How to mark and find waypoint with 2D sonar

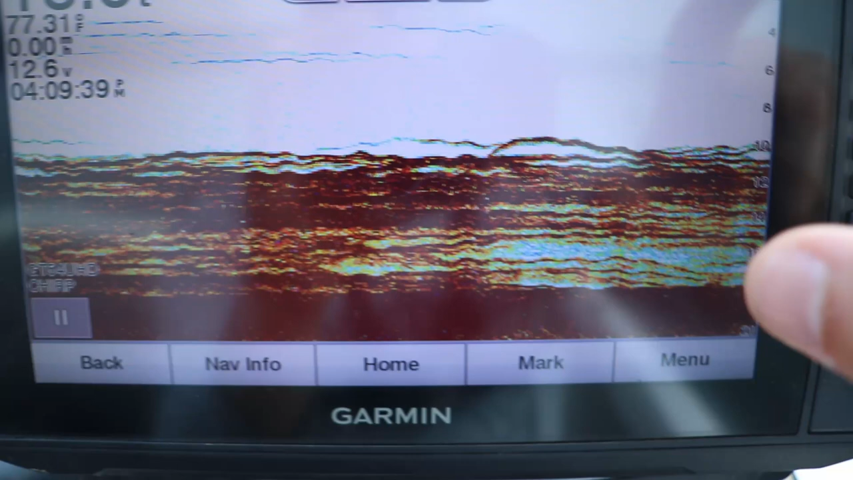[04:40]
As the sonar, as the transducer was sending the signal down, that fish just slowly moved back up and back down.
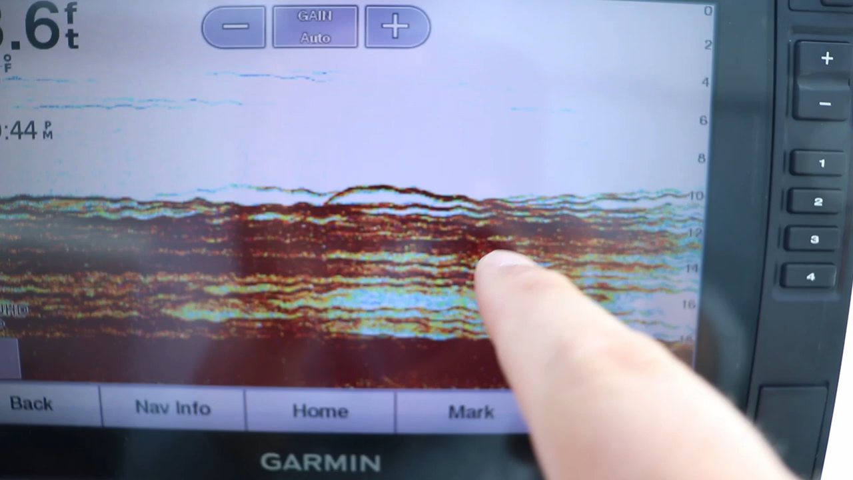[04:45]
That's kind of what they look like. Now, I'm coming over the edge of the brush pile.
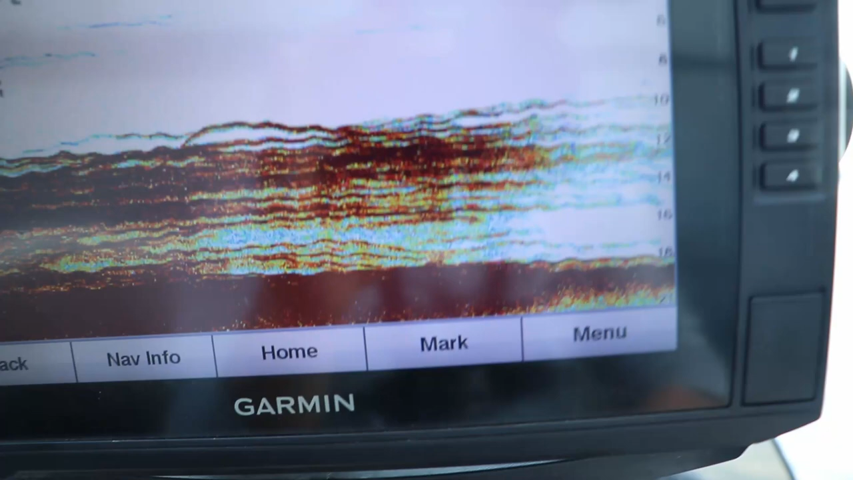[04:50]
I think I'm floating over my buoy right now.
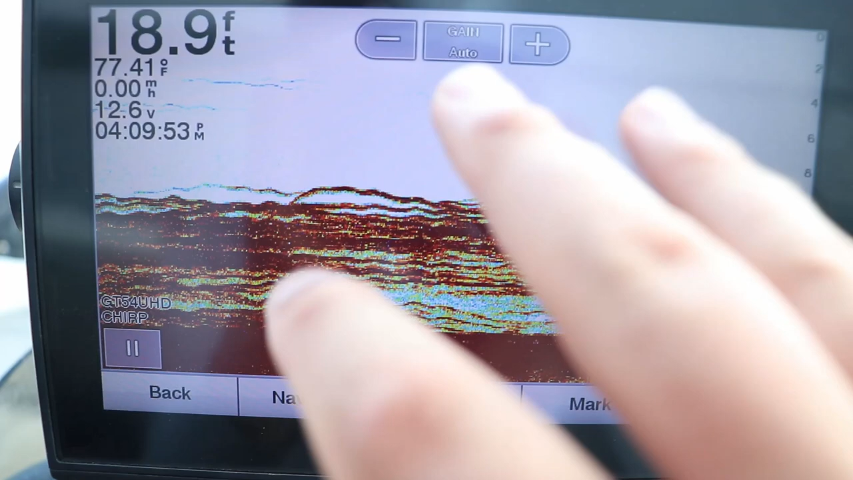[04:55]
On screen: depth 18.9 ft, water 77.41°F, speed 0.00 mph
But the main reason you use the biggest angle you can get or use the lowest frequency is because you're going to cover a lot more water.
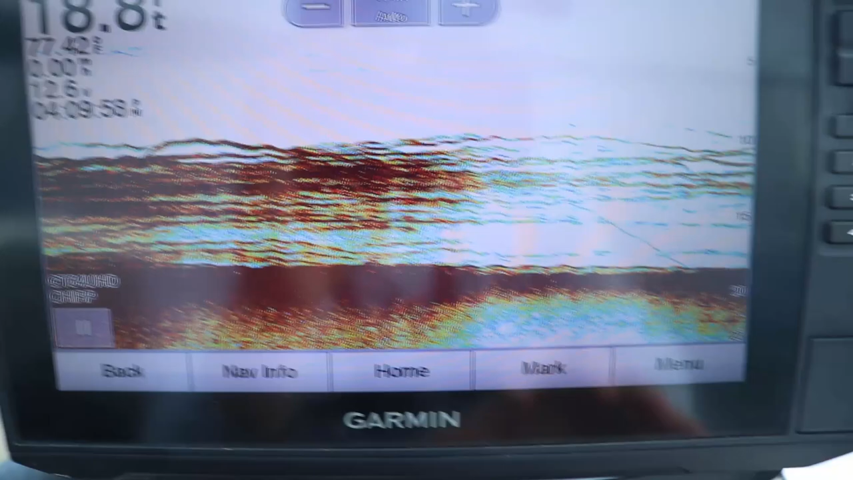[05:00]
You're going to be able to get on top of that waypoint. If you can't drive right over the top of it, hopefully that wider cone angle is going to help you find that brush pile or that weed edge or that school of fish, whatever you threw the waypoint on. All right. So, it does help if you have your sonar on your trolling motor as well.
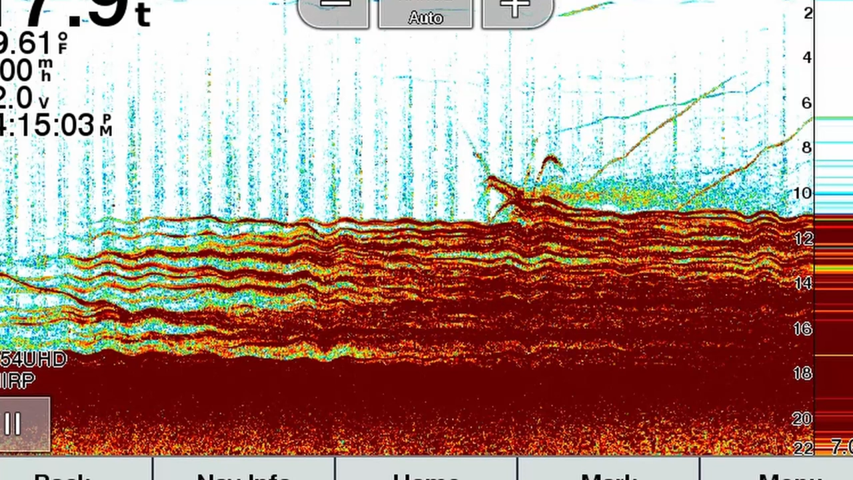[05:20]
Here is the edge of it, of the brush pile. Now, the buoy, I'm actually right over the top of the buoy now. It's probably under the boat. I was off by about two feet from that buoy toss.
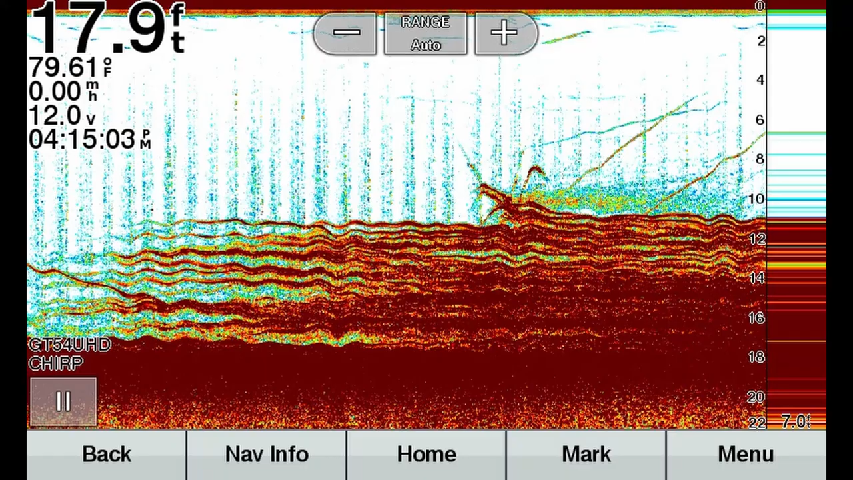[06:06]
On screen: depth 17.9 ft, water 79.61°F
You can see the line, me dropping the jig down and that fish just shot out of there.
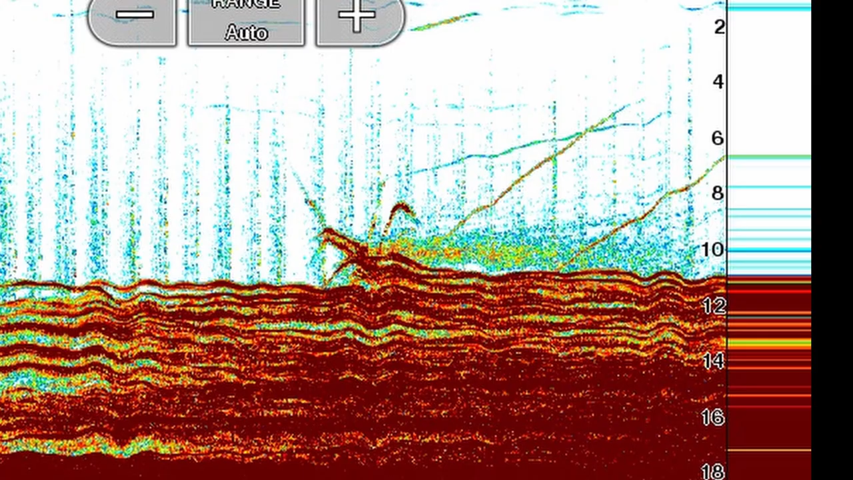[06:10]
That was crazy.
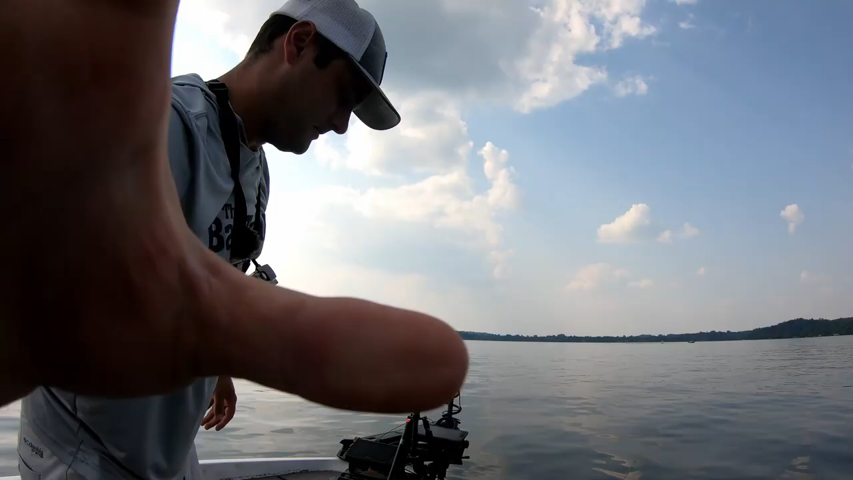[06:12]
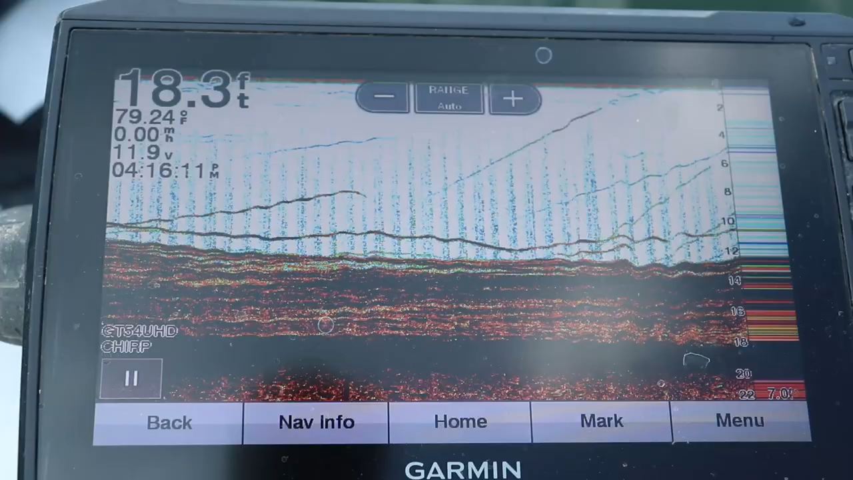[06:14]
On screen: depth 18.3 ft, water 79.24°F
All right. Now you can guys see that 2D sonar. I'm right over the top of this brush pile. I'm going to drop that jig straight down below it. If you want to see your jig, turn that gain up a little bit. Oh my goodness. These fish are smacking it.
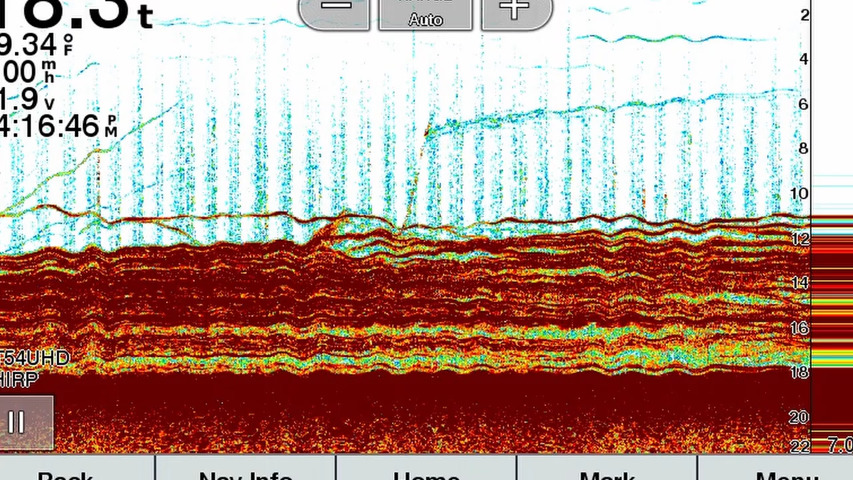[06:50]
This is what it looks like on 2D when you're sitting right over the top of something. These are fish right here. I'll screenshot that for you. These are fish above, these thicker lines down here are the pieces of the wood on the, well, this is technically a crib, but these individual lines, those are crappie or some sort of fish. So you can drop down below transducer and actually pick up the jig.
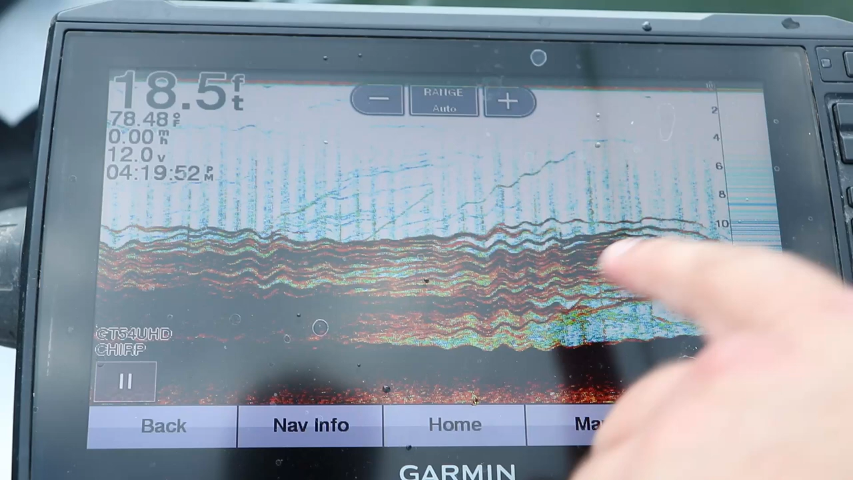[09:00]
On screen: depth 18.5 ft, water 78.48°F
Now these fish, they're schooled up on the, just on the outside corner of it. Kind of drifting over that. Oh my goodness. Literally every drop, I'm just getting smacked. I want to get this jig underneath the transducer so you guys can see it better. That is, that is a monster school fish.
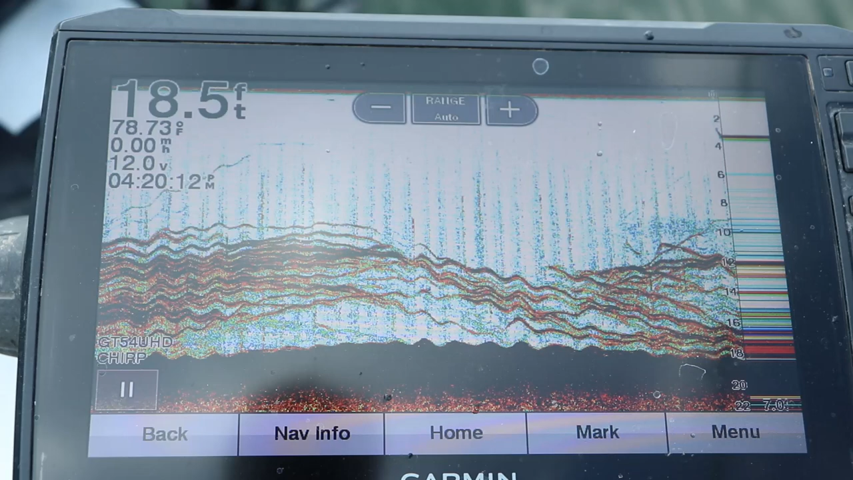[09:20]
On screen: depth 18.5 ft, water 78.73°F
There I am, dropping down. I'm going to stop it.
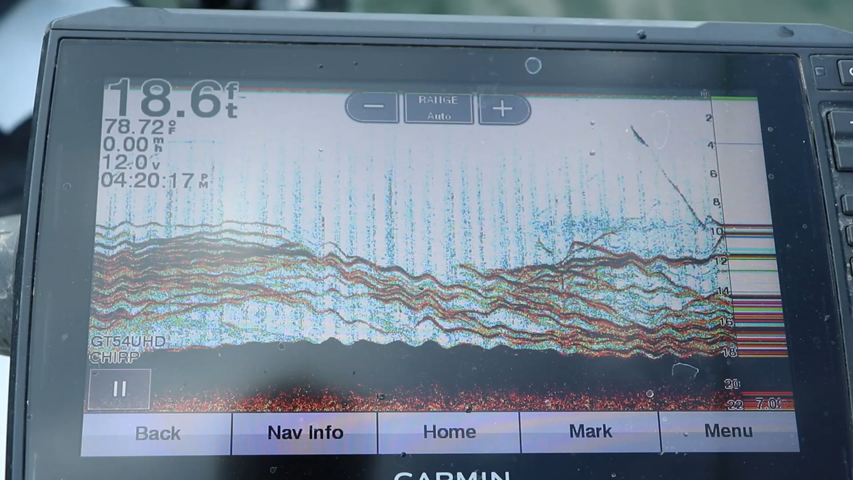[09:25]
On screen: depth 18.6 ft, water 78.72°F, speed 0.00 mph
That fish, see that fish just shot up right there? That fish just shot up the water calling off that brush pile.